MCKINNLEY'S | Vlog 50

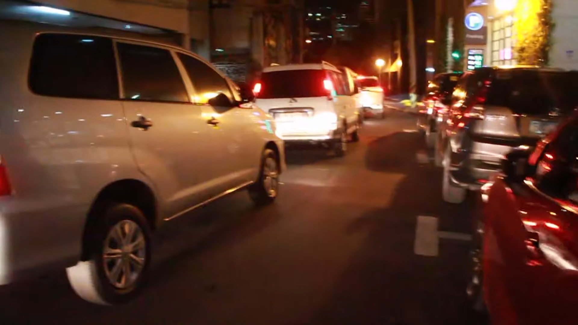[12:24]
As you can see, so many people. I mean, so many cars and trucks. What?